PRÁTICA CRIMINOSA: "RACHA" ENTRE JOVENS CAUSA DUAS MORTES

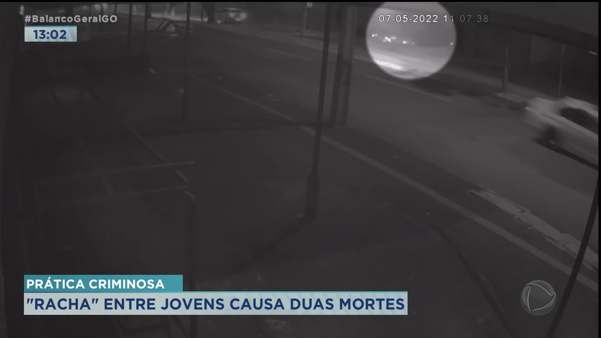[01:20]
invade a outra pista, capota várias vezes antes de parar. Esta outra câmera mostra a caminhonete avançando violentamente sobre a calçada do lado contrário. Repare que ela quase bate num carro de passeio que seguia no sentido contrário. O condutor trabalha como motorista de aplicativo e levava um casal para a rodoviária. Aí na hora que ele começou a capotar, eu já comecei a reduzir e frear o carro. Se eu tivesse 5 metros na frente, tinha me acertado?
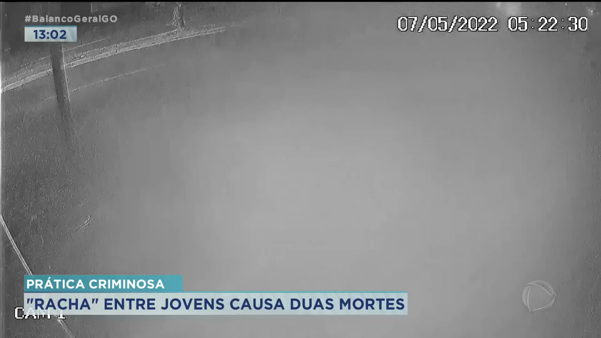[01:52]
O acidente aconteceu nessa avenida, região sul de Goiânia, Jardim América, área nobre da cidade.